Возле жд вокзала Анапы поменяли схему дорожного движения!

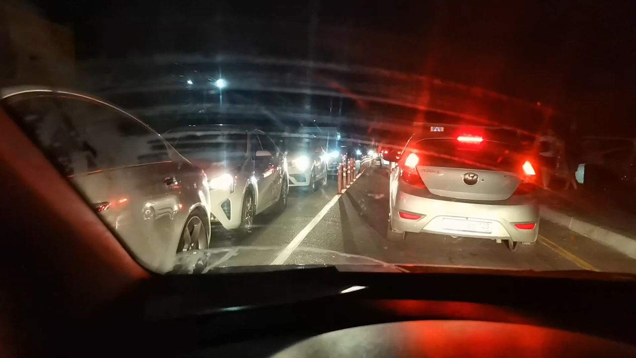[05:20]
Все едут по встречке, хотя здесь одностороннее пробки. Никто ничего не понимает. Вот такая ситуация на ЖД после замены схемы движения.
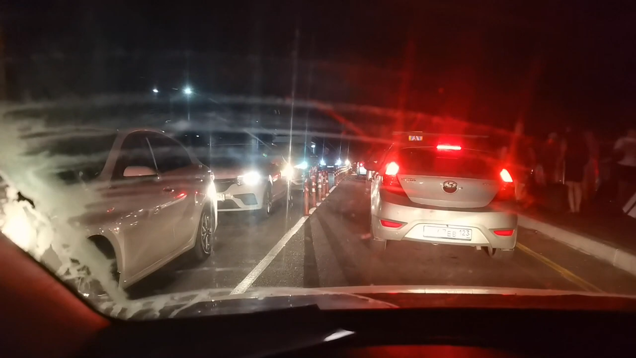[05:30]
Вон они все по встречке так и едут.